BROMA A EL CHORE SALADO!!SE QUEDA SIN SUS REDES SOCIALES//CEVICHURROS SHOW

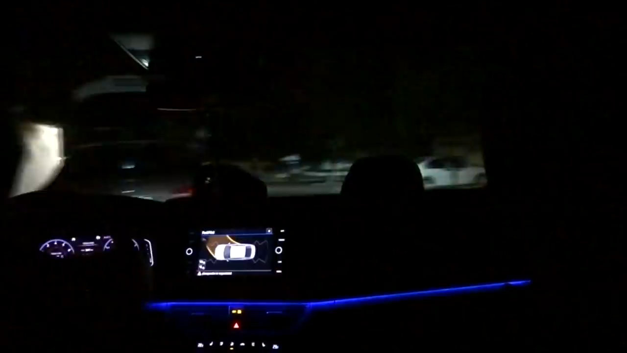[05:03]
¿Quién les dijo, güey? ¿Una señora? ¿El señor? Sí, una muchacha. ¿Una muchacha? Sí. Es que todo el mundo lo conoce por el chorro. Allá está. Nos bajamos.
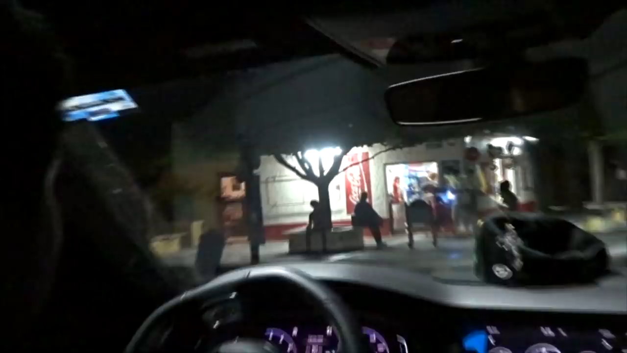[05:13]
Velo, no se le espera, güey. El chorro platicando con la señora de la tienda. Mira, velo.